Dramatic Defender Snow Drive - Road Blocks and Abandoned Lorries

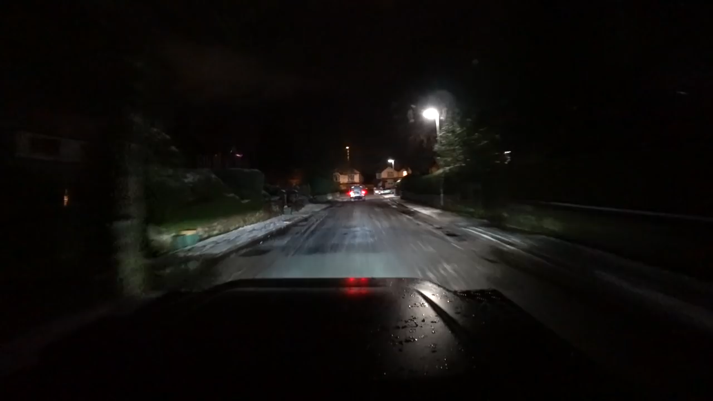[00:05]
okay so not much snow in Newcastle but we're heading where
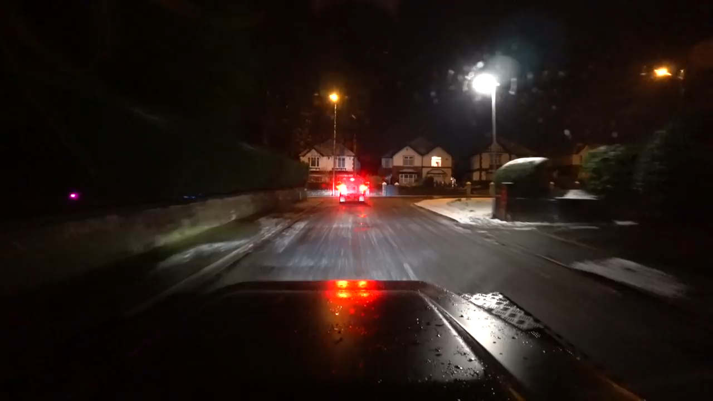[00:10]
there is plenty of snow up to Buxton and that's
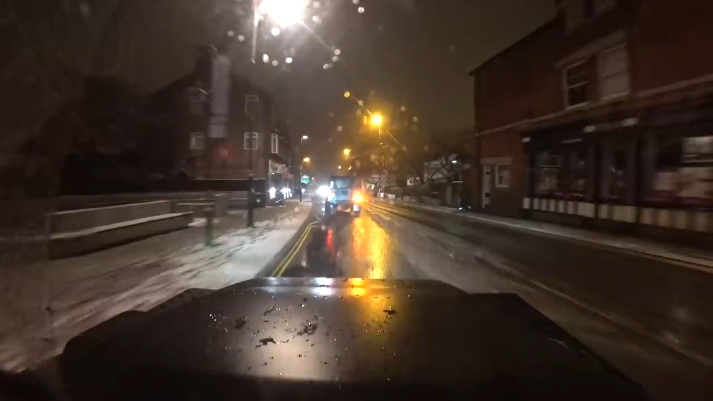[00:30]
now we'll take a right out towards the Roaches out towards Buxton Road ahead close is the 2.4 TDCi that's the same engine as out of the transit vans Bobby's in a TD5 with quite an aggressive tune on it here's Mr. Plough just
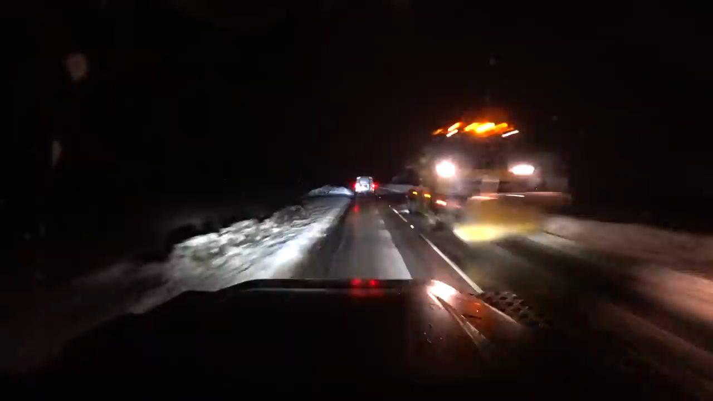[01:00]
gritting there there's a couple of wagons just parked up
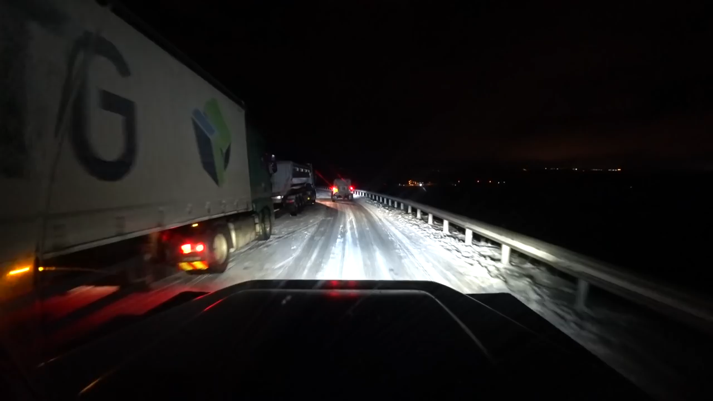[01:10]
in fact there's a few wagons still in four high second gear 12 mile an hour a Mercedes getting towed up the hill
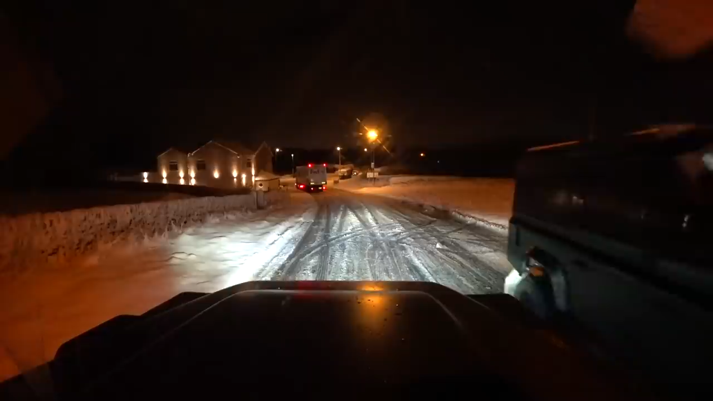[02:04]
probably slipping and sliding there so that wagon is going down at literally walking pace there's a man behind it looks like he's pushing it but just keeping an eye on it and walking it down there's one car in the field unlucky very unlucky
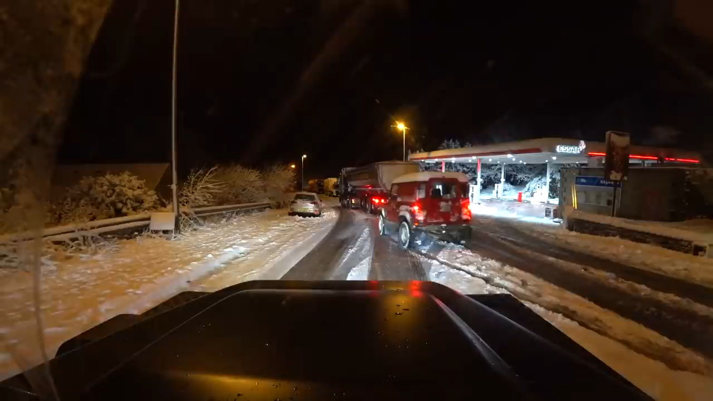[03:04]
I think these are the local buoys they're really hard hanging around bunch of 4x4 buoys out but they've just been the way we're going okay you join us on
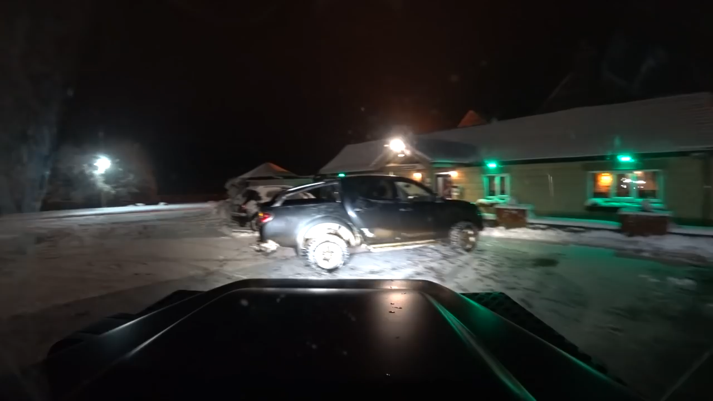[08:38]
this L200 here has just been stuck they phone the bar can someone come and tow us out so we're just going to go and get them but er